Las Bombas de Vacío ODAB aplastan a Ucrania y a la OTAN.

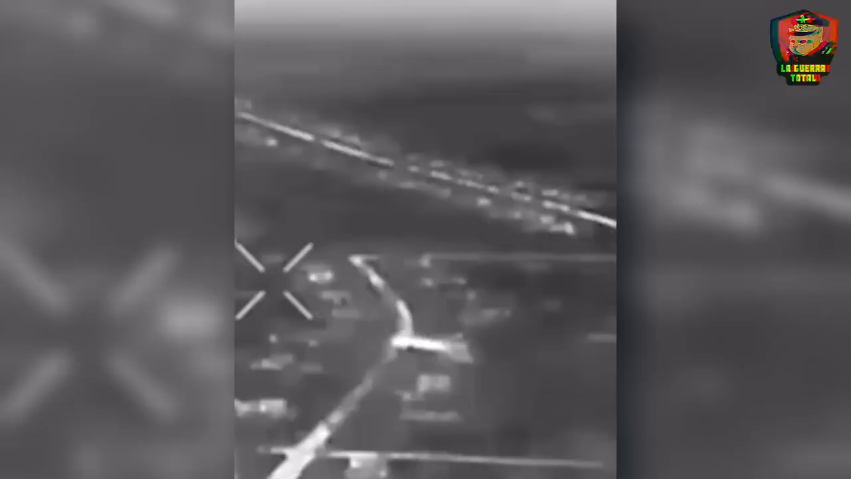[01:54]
como la FAB 3000 con kit o MPC,
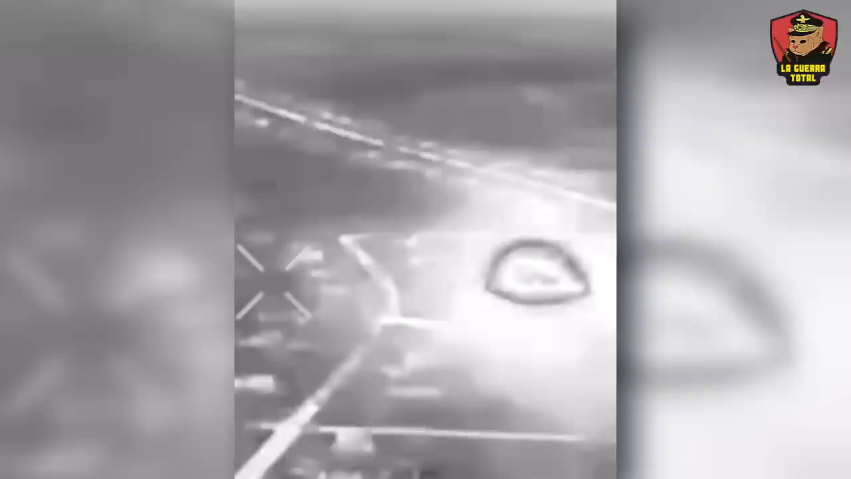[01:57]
una bomba guiada de 3 toneladas, la más grande de su tipo hasta ahora.
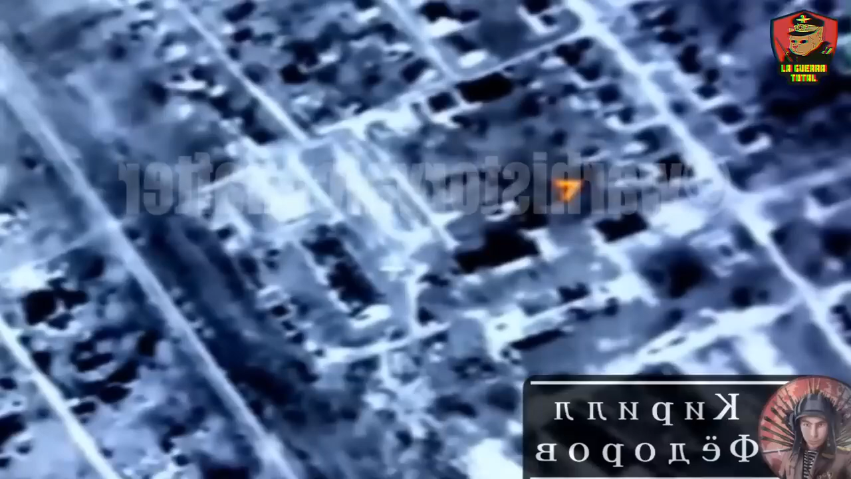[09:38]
la audaz 1500 ha visto más acción que su hermano menor,
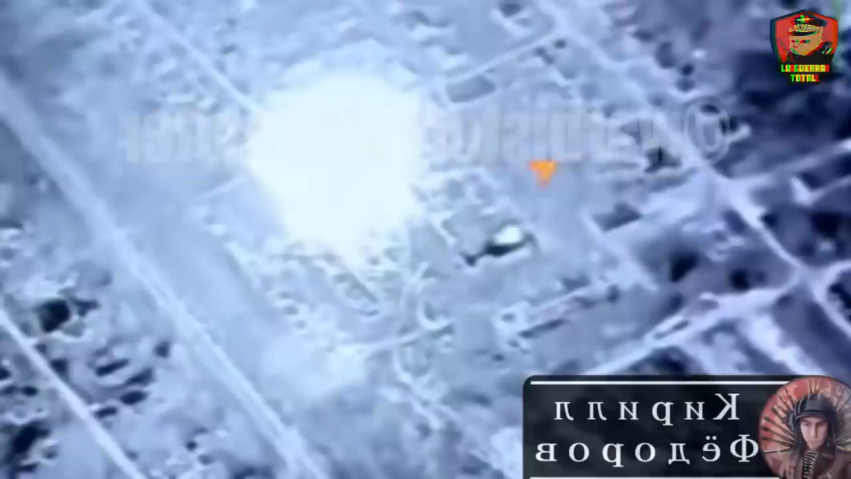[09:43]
pues lo que el 29 de mayo se dio un segundo registro, esta vez en Chasivyar.
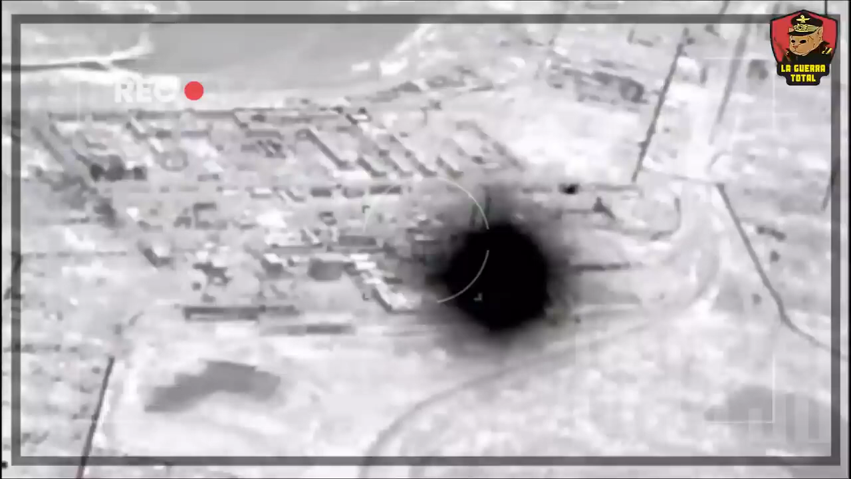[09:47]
Aquí los ucranianos habían asentado sobre una planta de reflectarios que estaban usando como almacén de municiones y suministros.
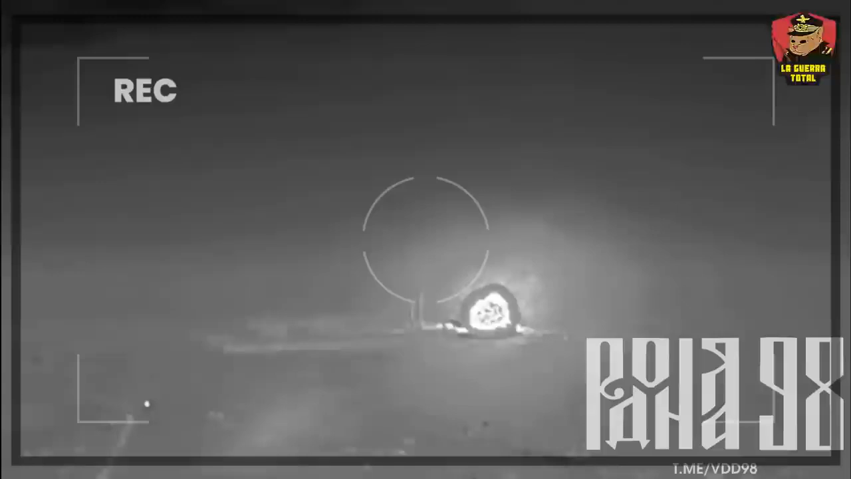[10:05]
dando como resultado un efecto tan devastador que los ucranianos le apoderaron a esta bomba como mini bomba atómica.
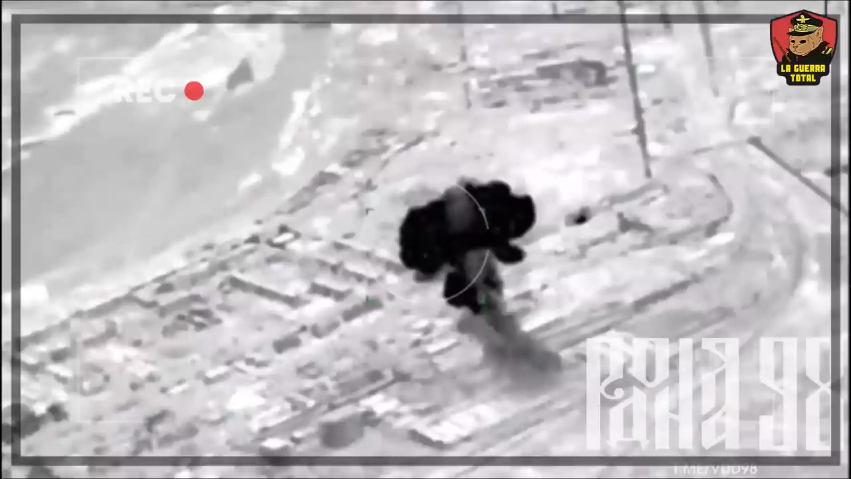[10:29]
En esta ocasión fue en el pueblo de Olexievo, Drushkipka, cerca de Kramatorsk, también en Donetsk.
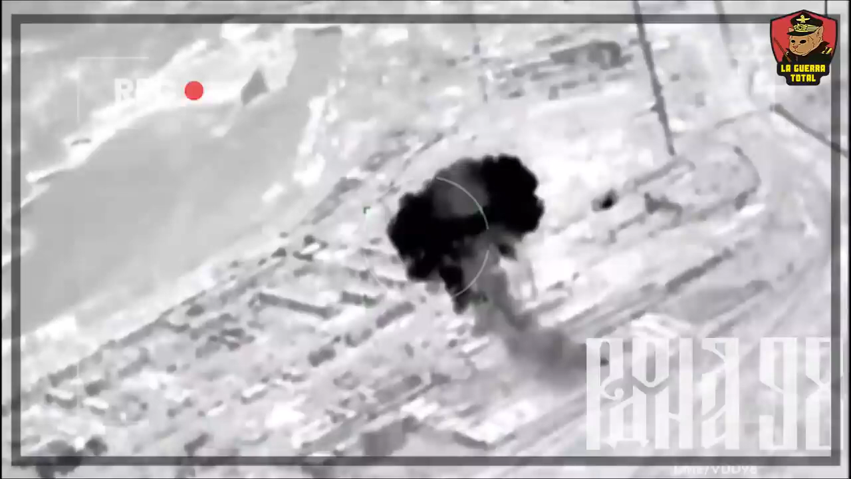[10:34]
No está claro cuál era el objetivo del ataque, pero se presume que el pueblo estaba ocupado por las fuerzas ucranianas que estaban retirándose de la zona tras los asaltos rusos en el área de Torex.
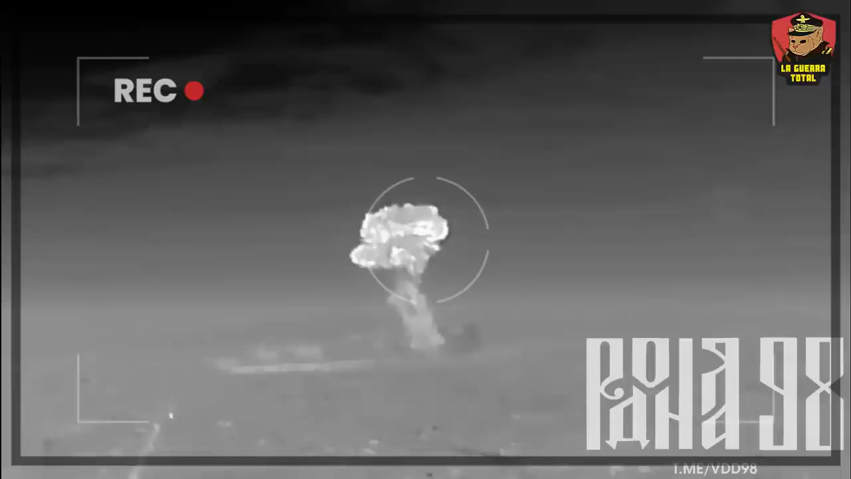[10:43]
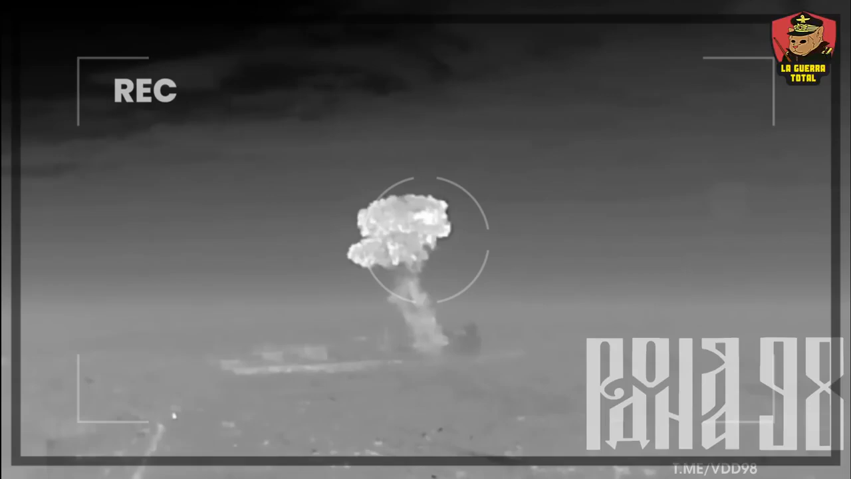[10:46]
La explosión fue tan fuerte que 103 casas fueron derribadas por la bomba.